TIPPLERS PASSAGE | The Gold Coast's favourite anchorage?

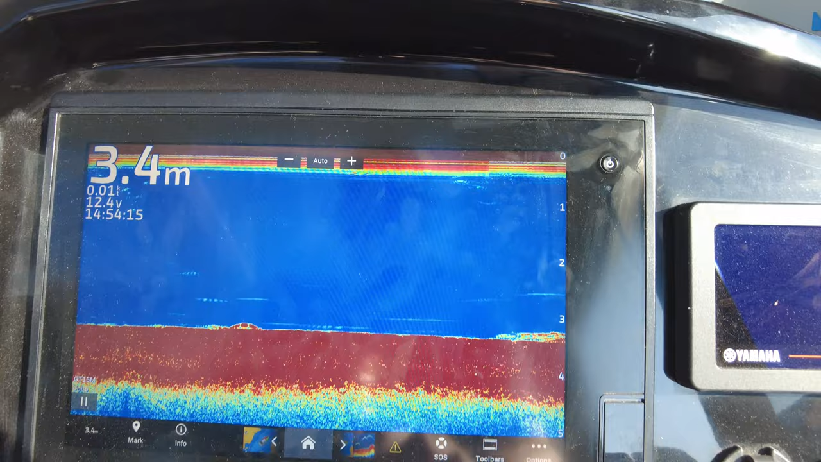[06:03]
On screen: depth 3.4 m
While we're at anchor here It's pretty good the whole time Lastly I'll just show you the tides And you can see the tide's going forward